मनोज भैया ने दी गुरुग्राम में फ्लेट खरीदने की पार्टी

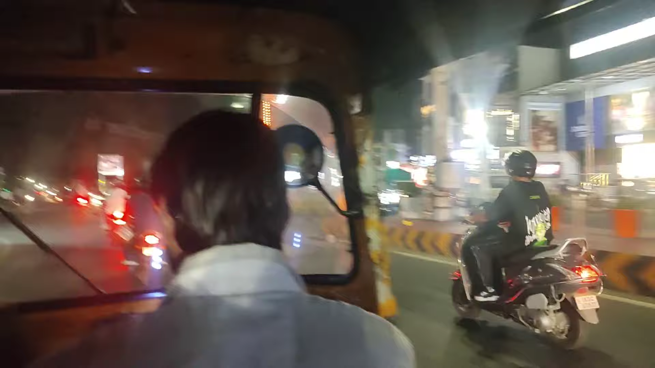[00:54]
मार्केट की चकाचौंध आप देख सकते हैं, ये हमारे तिकोनिया में